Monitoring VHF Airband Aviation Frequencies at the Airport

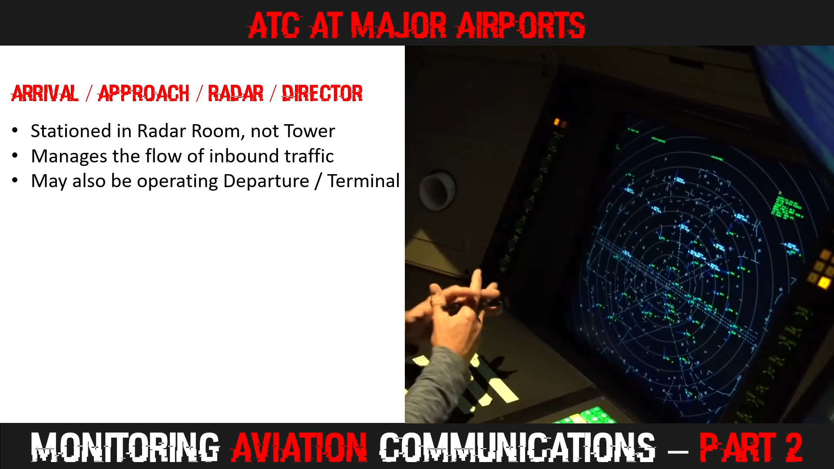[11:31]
He or she manages the flow of inbound aircraft, and at times may also be handling the departures simultaneously. Typically, when aircraft are 8-10 miles away from the airfield, they'll be handed over to the tower controller.